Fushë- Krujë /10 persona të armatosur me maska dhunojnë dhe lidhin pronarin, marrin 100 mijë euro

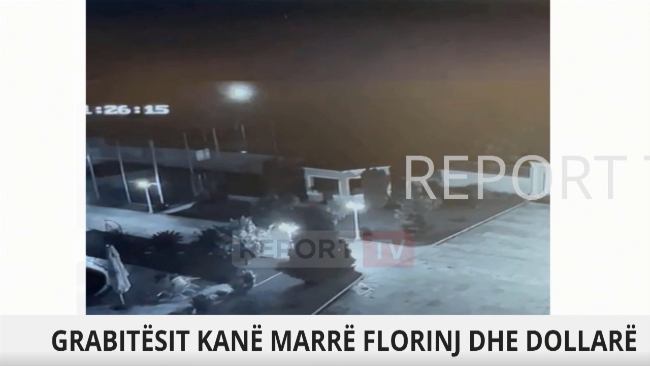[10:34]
Pamjet që jeni duke ndjekur në ekran në këto momente janë pikërisht ato se çfarë ka arritur të filmoj kamera e sigurisë në banesën e Nazmi Çangut. Do ndjeki momentet kur grabitësit kanë hyrë në banesën e Nazmi Çangut në Nikël të Fushë Krujës,
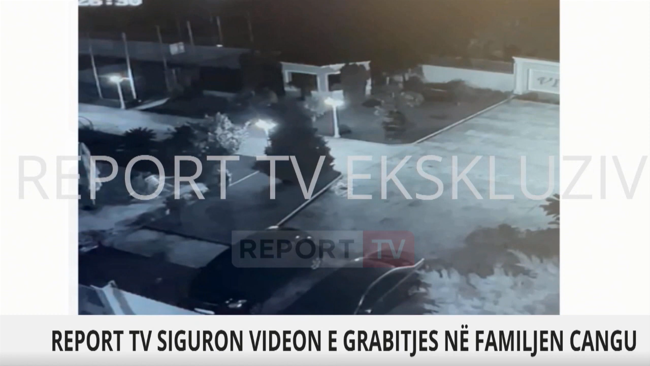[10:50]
në Nikël. Atje ku është bërë grabitja me dhunë gjatë orëve të natës së mbrëmshme.
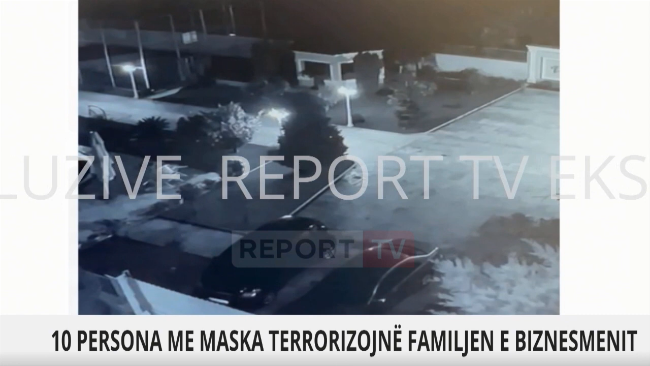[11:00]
Duket një person i cili në fakt është në lëvizje shumë pranë makinave, është në mes të dy makinave të zeza që ndodhen në afërsi të portës, duhet theksuar se kanë qenë 10 personat.
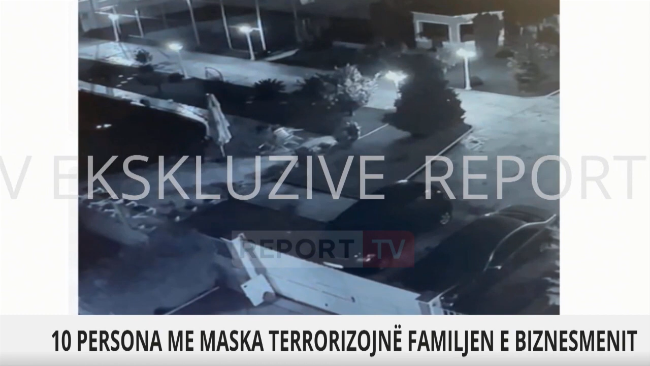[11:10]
Kanë qenë 10 personat të cilët kanë qenë të maskuar dhe të armatosur, që i kanë hyrë në shtëpi biznesmenit Nazmi Çangu, dhe që i kanë grabitur 100.000 euro. Do të ndjekim pamjet hapa sapi, kemi arritur të i sigurojmë, janë pamje ekskluzive të Report Televizion,